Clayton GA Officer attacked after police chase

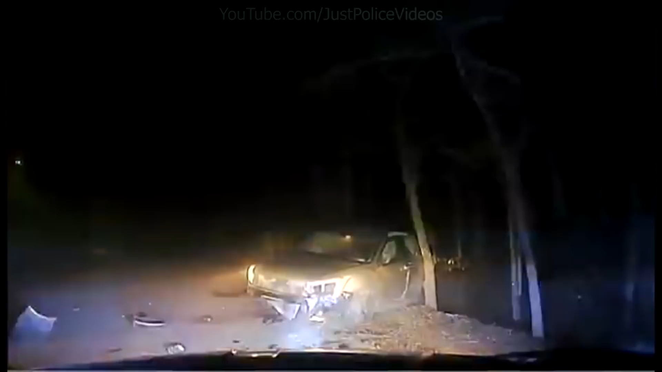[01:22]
. . . . . . . . . . . . . . . . . . . . . . . . . . . He's trying to break the glass and get out. I don't know if he has anything. I can't see him. Stop now! Stop!
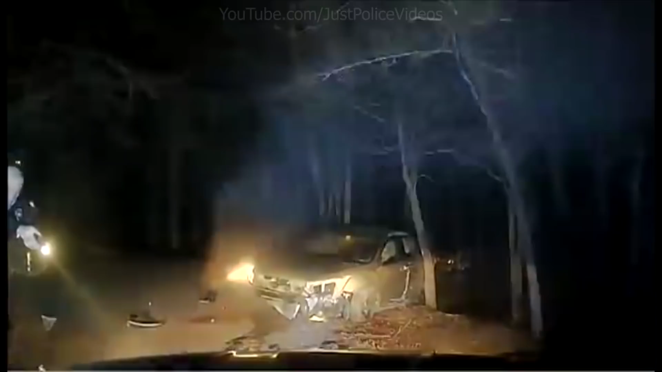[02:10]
I don't know, just one. He came at me with a knife. I shot him.